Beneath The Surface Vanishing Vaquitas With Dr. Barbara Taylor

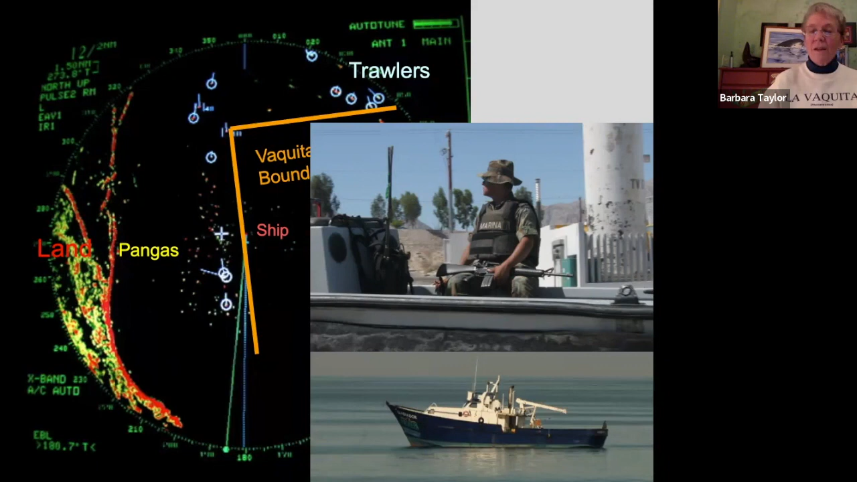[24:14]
A lot of it was displaced outside. So we still didn't know whether that was going to help the population or not. But that's what we set up the acoustic monitoring to determine. Then after the 2015 presidential proclamation, when the fishermen were fully compensated, there were some issues with the compensation plan. But you can see that at least when we were out there during shrimping season, we didn't see any fishing at all. And you can see the radar screen on the lower right and the outline of the vaquita refuge.
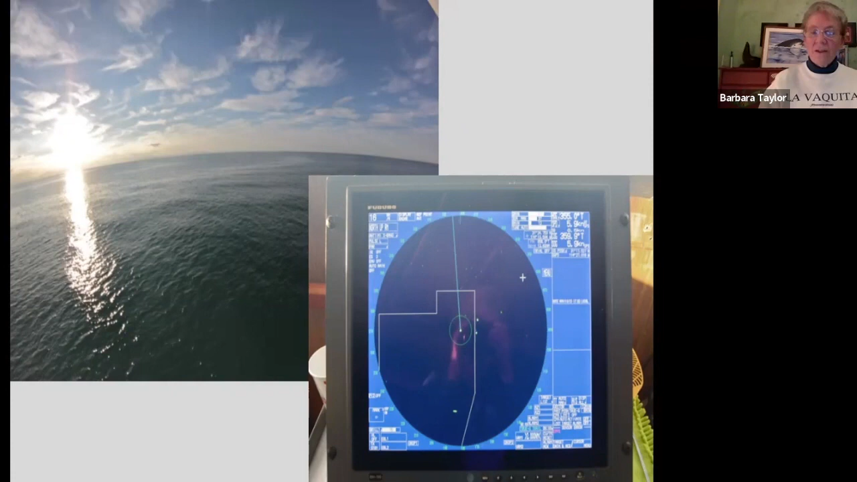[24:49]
And there's just no little ponga dots. The dots you see are actually shrimp trawlers. But when we went back in totuaba season,